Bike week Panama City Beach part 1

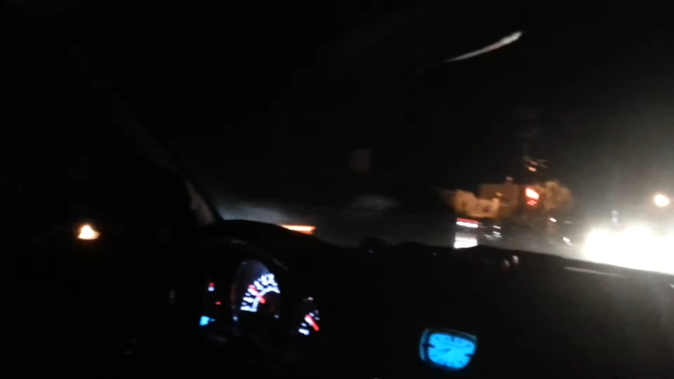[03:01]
Ну что, будет кто-нибудь, попадется вот здесь. Своей головой все закрыл, не очень-то я, естественно, приехали на кафе. Это оно у них как-то популярное, очень часто многие останавливаются там. Мостик наш был, опять не успела я, загородилась. В домах.
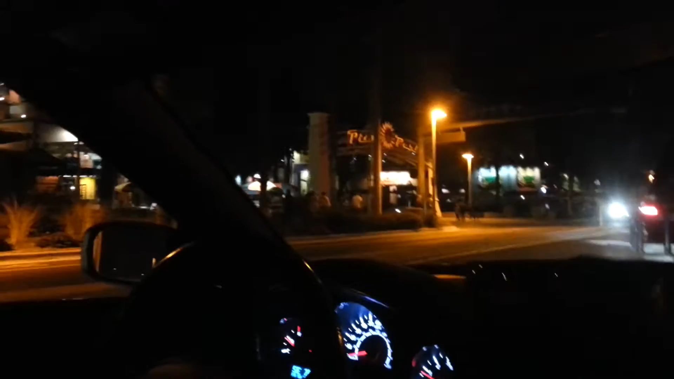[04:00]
Вон, едут навстречу. Одно рычание. Да.
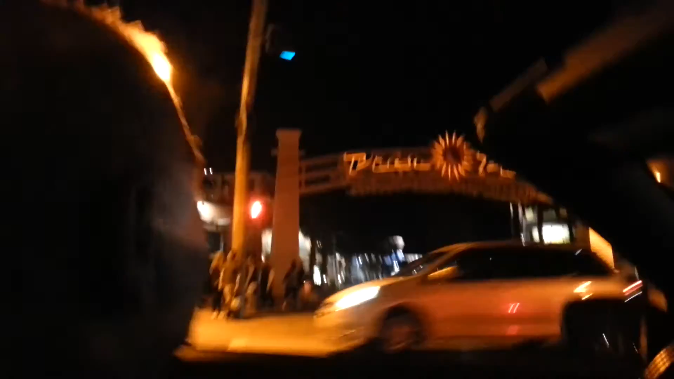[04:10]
С радио едут, с музыкой. Да, там аппаратура у них такая, что еще не в каждой машине есть. Да. Слышно. За километр.
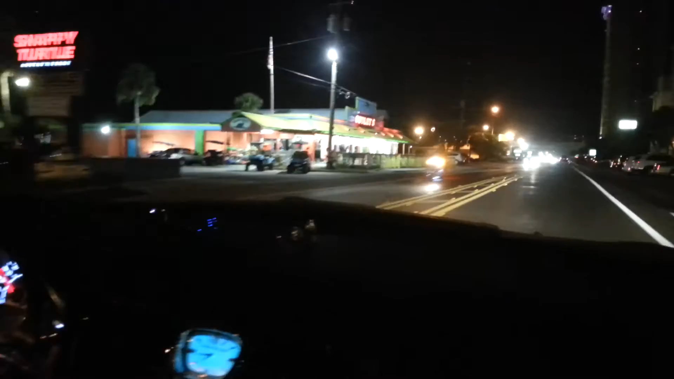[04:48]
Слушай, а тут велосипеда много. Что-то как-то нам не попалось. Ликтор.
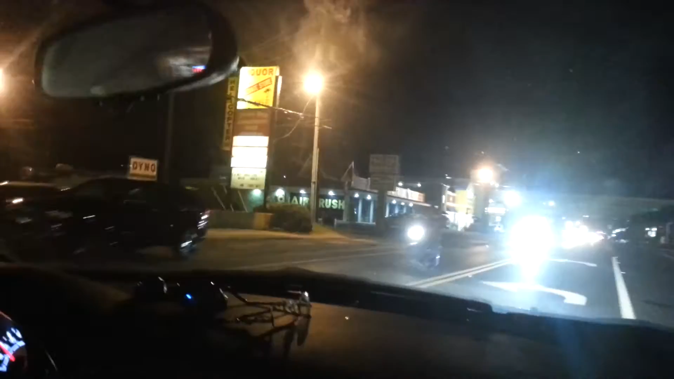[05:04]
Сноу. А может что-то будет вот этого, нет? Нет.
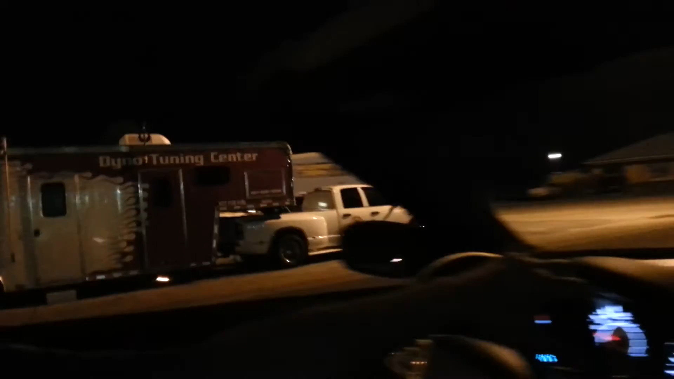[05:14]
Здесь вот такая площадка. Знаешь, как можем сделать?
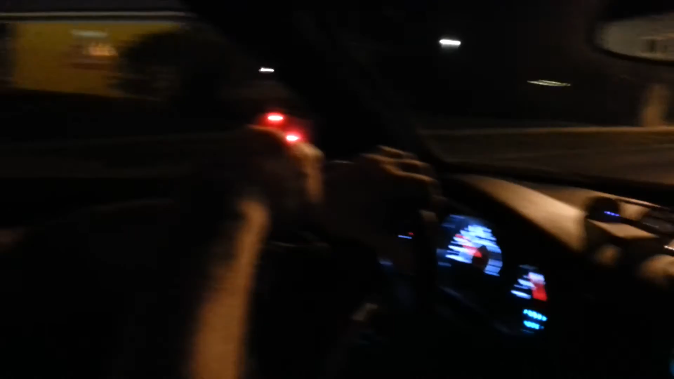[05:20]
Мы проедем по Пьер Парку и поснимаем. А, по Пьер Парку? Поедем прямо и... Хорошо.